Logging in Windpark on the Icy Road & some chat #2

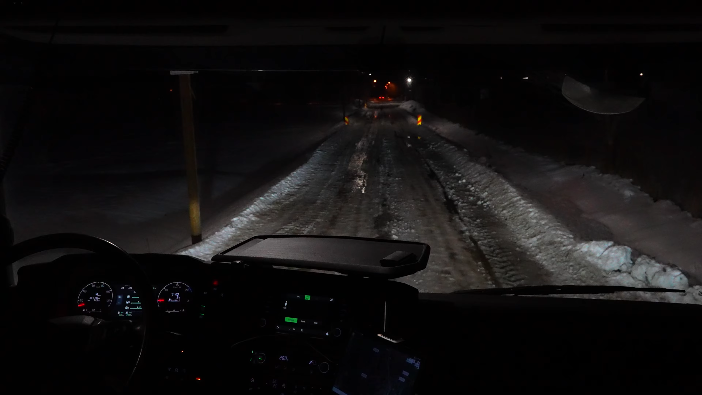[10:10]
Ega siin on ka jää muidugi, aga see on lai ja see vähemalt ei ei kuku kuhugi poole. Ja, kuule, aga selge. Ma hakkas ootama seal kõne ära ja siis ma hakkan varsti keera seal ringi ja lähen koju tagasi, et küll tänaseks. Mis ta õige mõte ole, jah?